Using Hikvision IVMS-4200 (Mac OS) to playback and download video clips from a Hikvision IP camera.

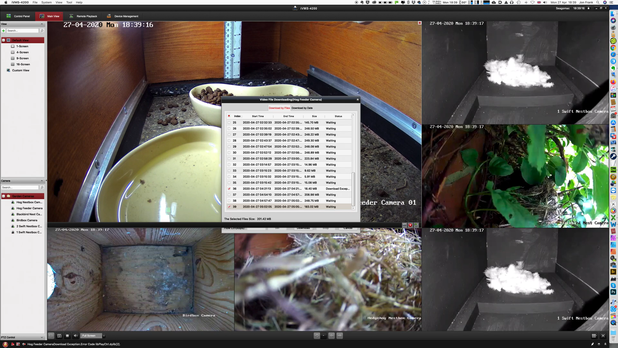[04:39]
Now, if I go back to Main View, move that out of the way for the moment, you will see that the camera will stop. There we are, I can see the little hedge pig. It's moving in the nest box down there.